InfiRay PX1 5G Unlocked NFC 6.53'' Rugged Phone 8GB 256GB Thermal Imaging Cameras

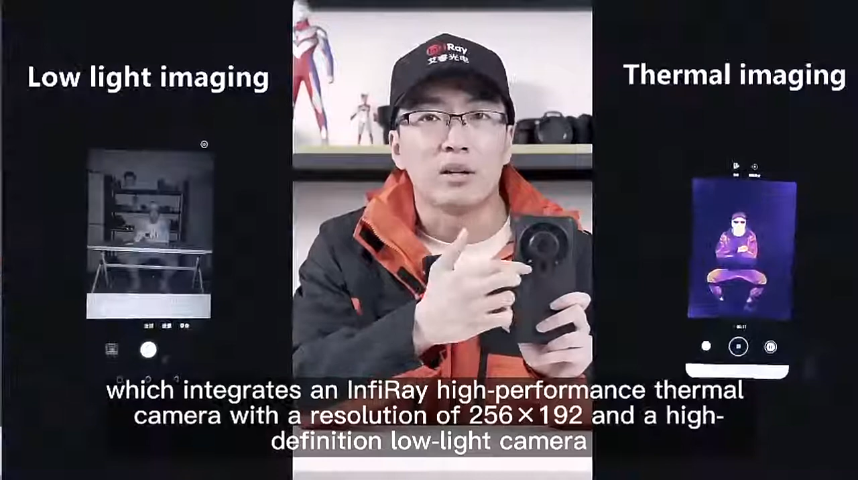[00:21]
The net has never been so clearly visible, which is very convenient for network or searching.